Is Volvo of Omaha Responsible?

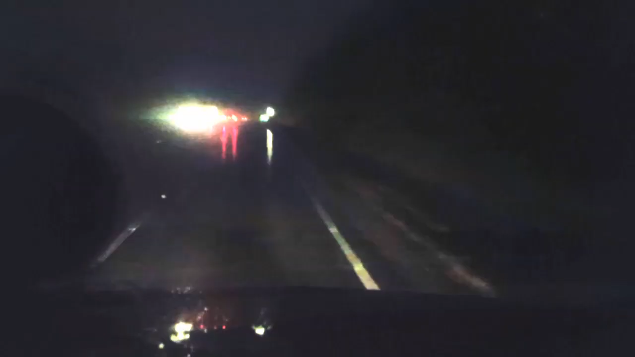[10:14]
Alright guys, right here before yesterday was where it started getting crazy. We just went up the 5 mile stretch. This is the top of Sandstone Mountain, elevation 2,765 feet.